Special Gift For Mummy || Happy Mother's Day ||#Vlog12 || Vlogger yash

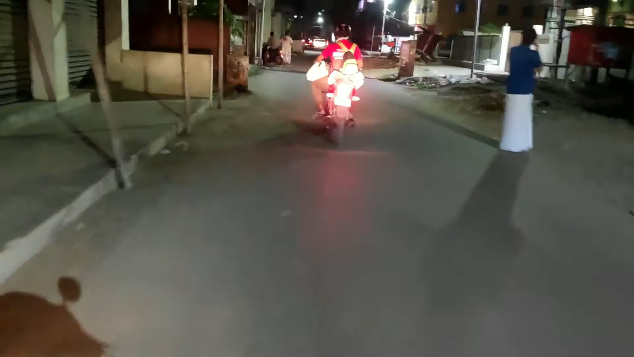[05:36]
रोड आप देख सकते हैं पूरा सांत है देखे गाई